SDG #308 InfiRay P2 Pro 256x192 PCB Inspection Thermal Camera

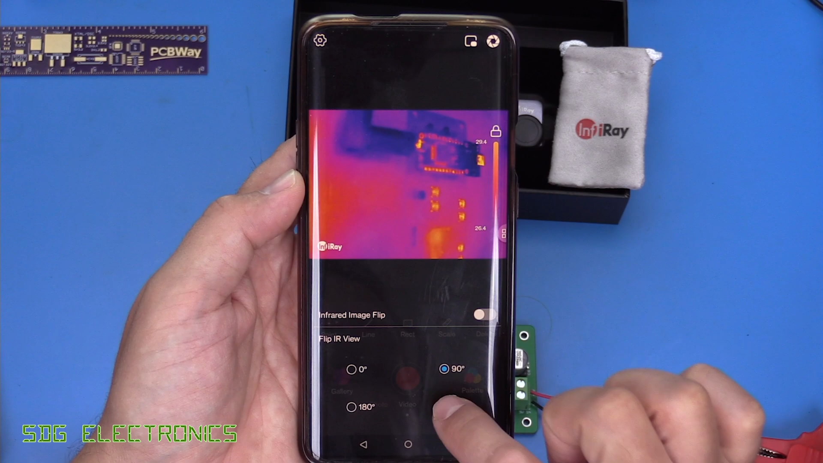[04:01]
so that it's in the correct orientation for the camera that you've got. Then we've got other options like variable correction so we can change the emissivity. Now they've actually got presets in here so rather than trying to look up the table if you know you're going to be looking at some water or some glass you can just pick that option and it will automatically choose the correct emissivity for that. It's also got some basic object distance here to try and improve the focus and also set the ambient temperature.
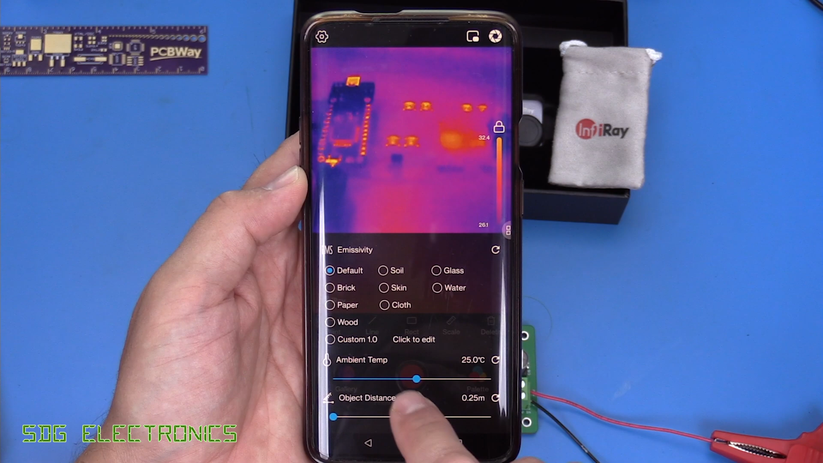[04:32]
And then we've got a mode so high image quality. This limits the maximum temperature range but gives you a much better image.
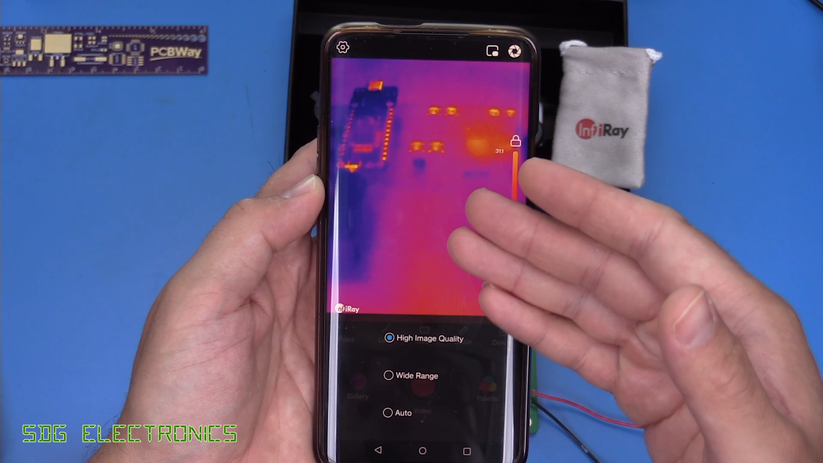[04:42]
You can pick the wide range and that's the one that allows you to view from minus 20 all the way up to 550 degrees C but the image becomes a little
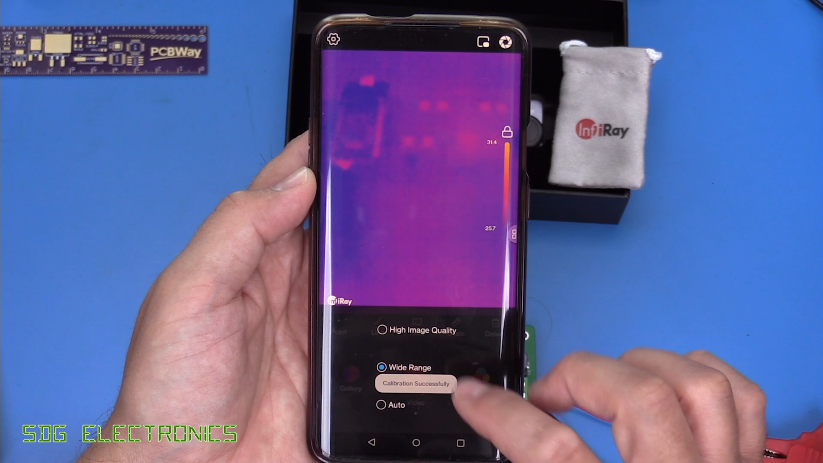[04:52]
bit more grainy here so for most instances you're going to want to use that high image quality.
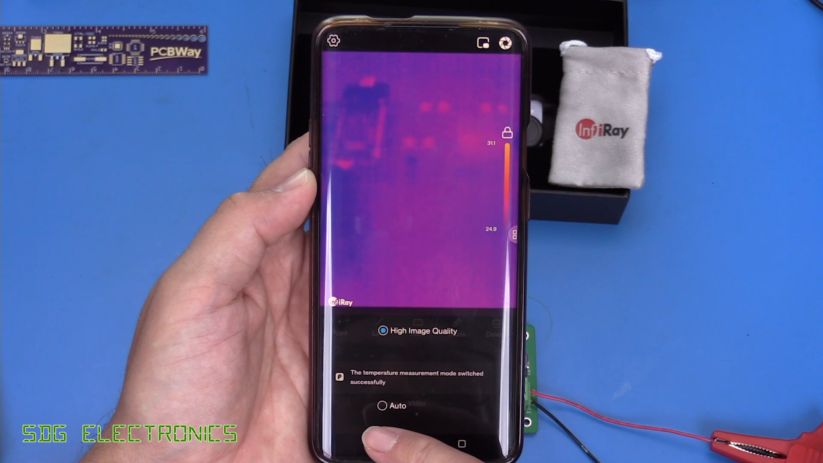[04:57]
You can set it to auto and then if it goes outside of that range it'll automatically switch modes.
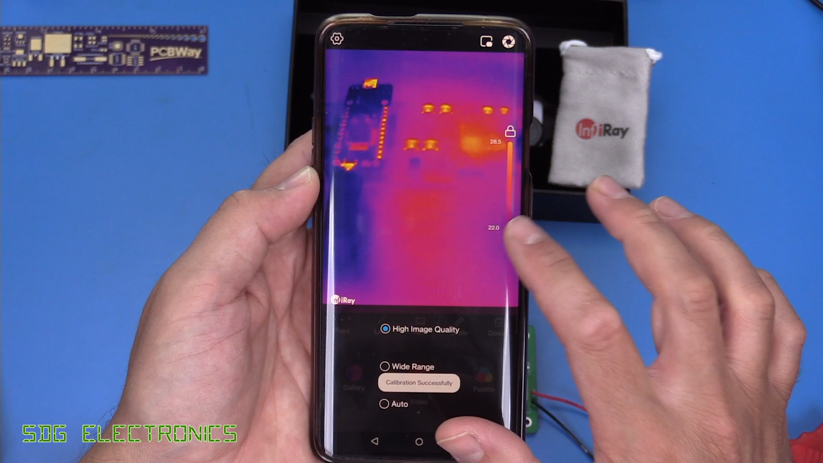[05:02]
And then the other thing is the image settings which has got the brightness and contrast. So that's pretty much all of these settings to do with the user interface.
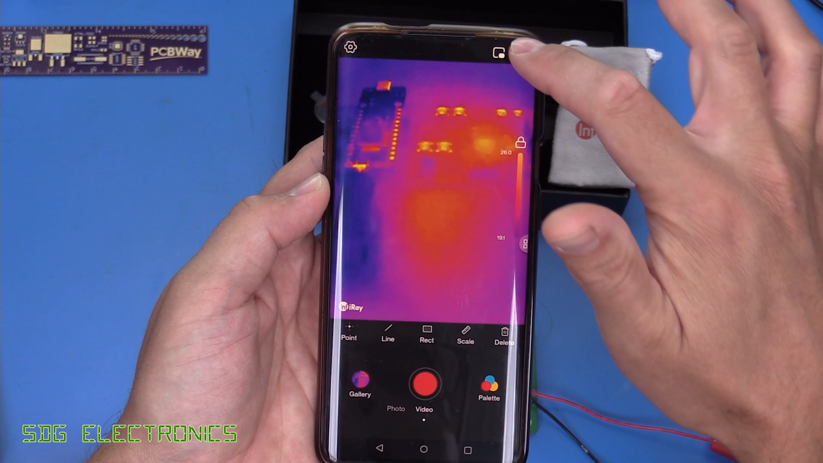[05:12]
You can enable the camera on your phone at the same time and it will show up here but as you can see they're not really aligned so it doesn't make too much sense in terms of
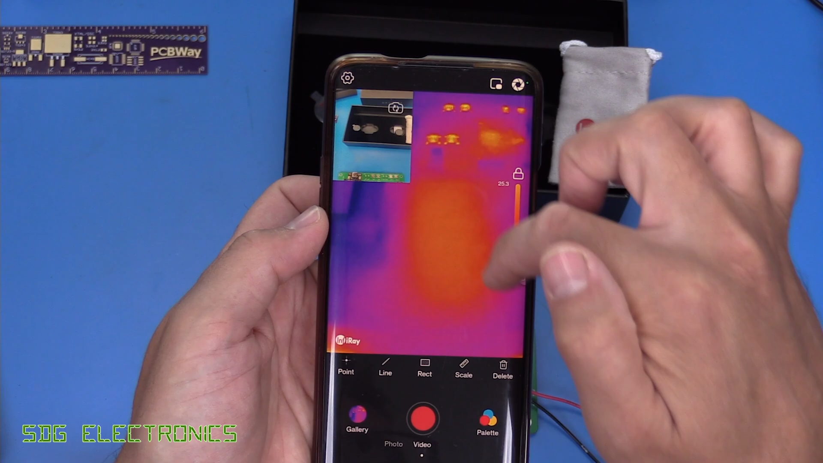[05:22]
anything other than trying to understand what it is that you recorded and what you were looking at at the time of the video.
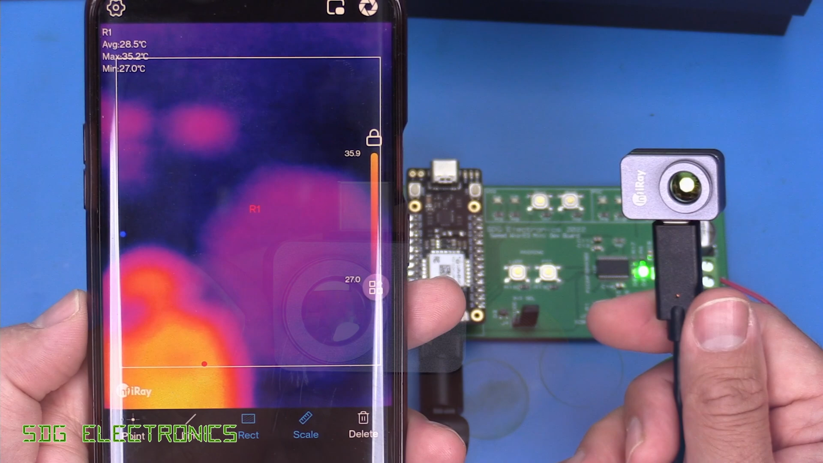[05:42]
On screen: max 35.2°C, min 27.0°C
With the macro lens attached the depth of field is extremely shallow so most things are going to be out of focus until you get the distance between the object and the camera absolutely right which looks to be
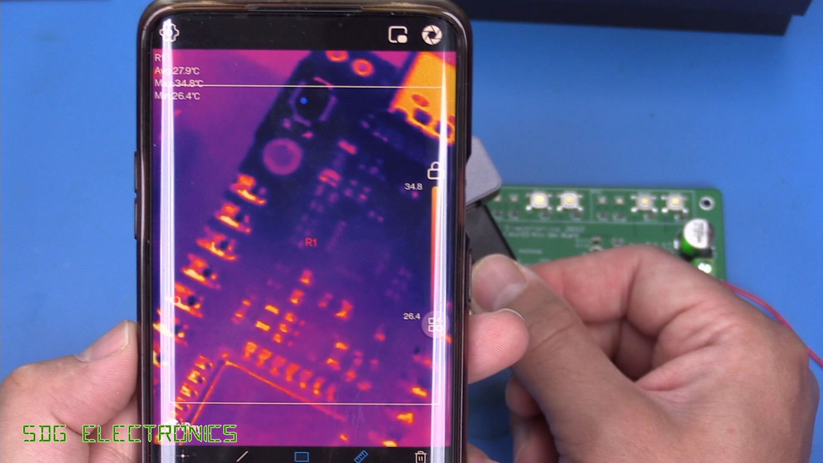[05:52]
On screen: max 34.8°C, min 26.4°C
about 35 millimeters or so and then as you can see on this PCB you can see all of these components in detail very well.
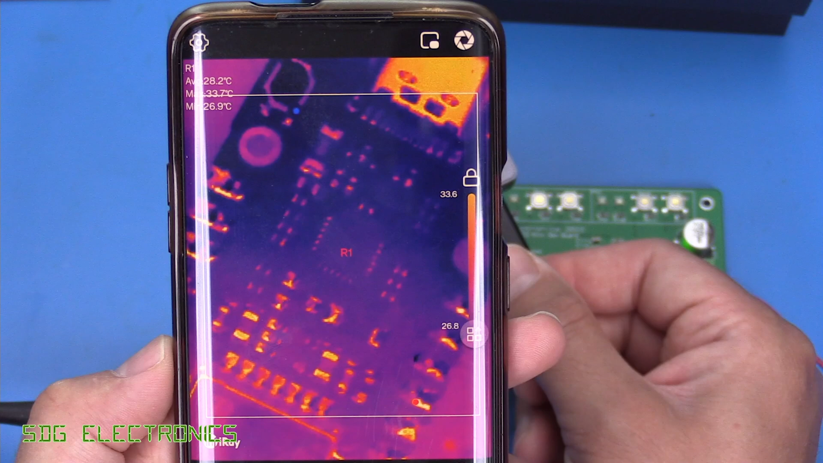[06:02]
So these are 402s on here but you can see the pins on the USB-C connector there in detail so as you can see this is ideal for PCB inspection. Now I will say it's extremely difficult to keep this the correct distance by hand so you might want to set this up on some kind of rig if you're trying to do a proper PCB inspection but you can quickly go around the
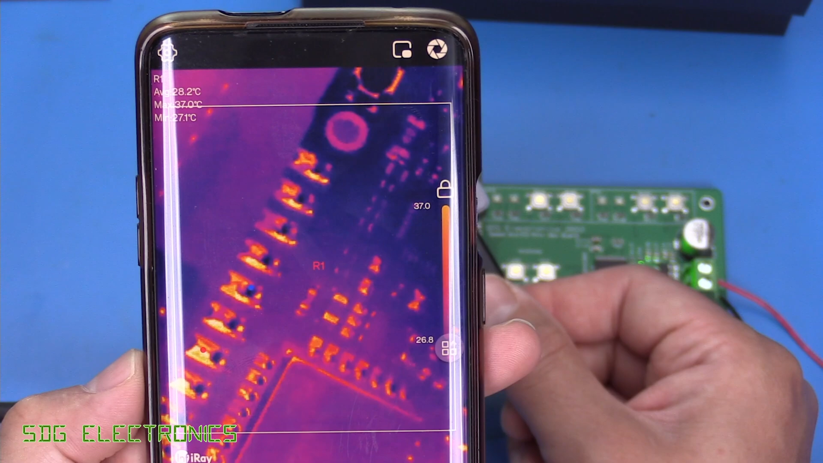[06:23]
On screen: max 37.0°C, min 27.1°C
board and look for a hot component that might be shorted out or something like that with a lot of ease with this type of setup it works very well and
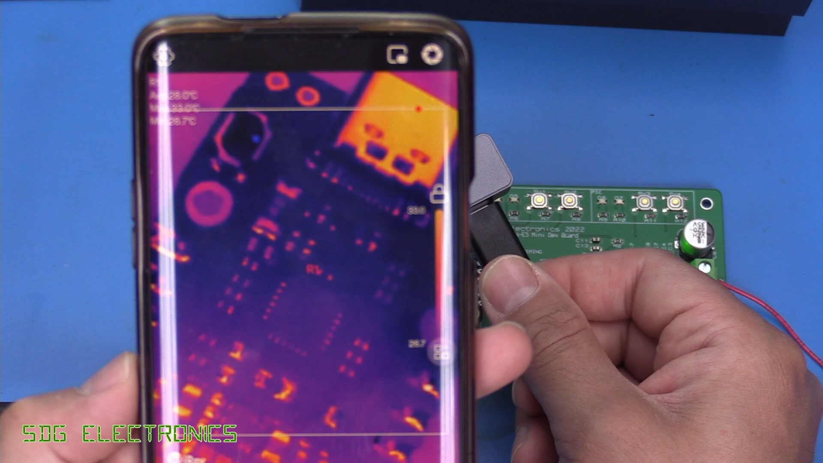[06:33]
especially if you're going to be using this for electronics this macro lens I think is an essential add-on to the camera.
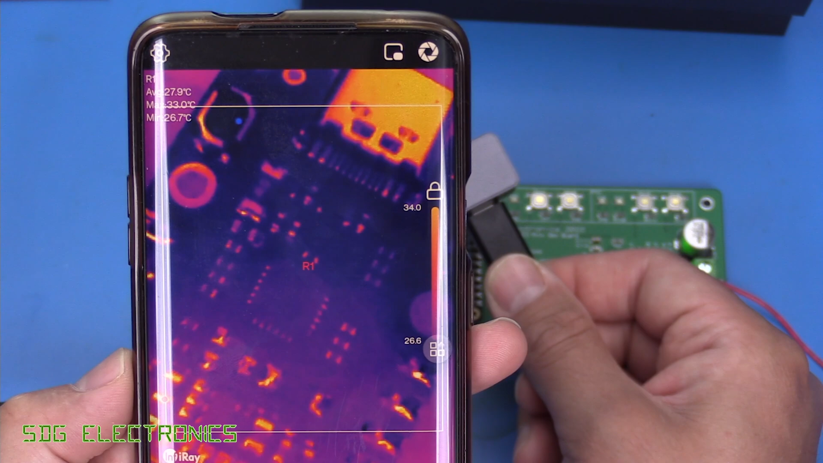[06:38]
On screen: max 33.0°C, min 26.7°C
So that's the Infra-ray P2 Pro and as far as I can tell this is the lightest and smallest thermal camera with these specifications on the market.